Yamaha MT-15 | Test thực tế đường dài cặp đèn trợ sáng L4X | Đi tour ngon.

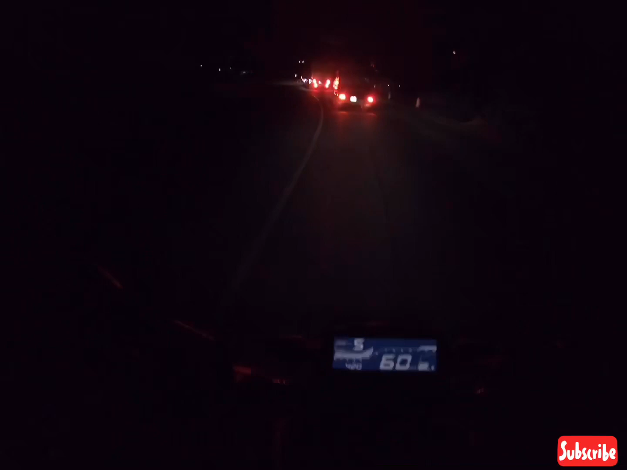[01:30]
Còn cái cường độ chiếu sáng, tại vì mình để cái góc đèn là gần như là song song với mặt đường luôn, cho nên là nó chiếu cực kỳ xa. Và cái tầm quan sát xa nhất mình có thể quan sát được là khoảng 100m, thì nó rất là đảm bảo cái cường độ ánh sáng cho các bạn quan sát được để các bạn đi đường dài, đi tour buổi đêm sẽ được an toàn hơn. Và một công dụng nữa là có cái cặp đèn này thì mình bắt xin mình vượt xe rất là dễ luôn.